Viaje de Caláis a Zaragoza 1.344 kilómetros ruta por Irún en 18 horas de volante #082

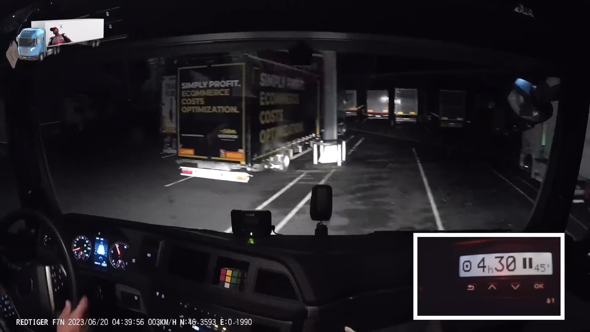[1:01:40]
Es como si tú conduces, empiezas a conducir a las 8 de la tarde y estás conduciendo, bueno, pues toda tu jornada. Entras dentro de otro día, de otras 24 horas. Si imprimes un ticket, pues te sale solamente que has conducido pues esas 4 horas de, o 5 horas de ese día. Dices, esto no puede ser, ¿no? Sí, sí puede ser, porque imprime solamente el día en curso que tú imprimes. O sea, si tú imprimes el día de ayer, solamente lo que haya entrado en esas 24 horas. Bueno, voy a apagar la luz esta.
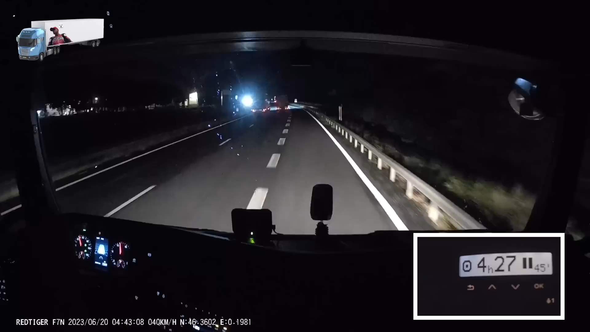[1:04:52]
En principio, la descarga es para mañana. Llegamos sobrados más que hoy. A las 3 de la tarde estamos allí. Si la mercancía la quieren, oye, pues eso que nos quitamos de encima. Descargamos y ya pues nos esperamos. Vamos a llegar justo de tiempo allí, pues ya vemos lo que hacemos. ¿Vale? Fijaros, pues la Nacional 10, esto está prohibido adelantar y a 80. Pero a esta hora no hay un Cristo aquí, pues todo el mundo va al corte bomba. Y adelantando, ¿por qué?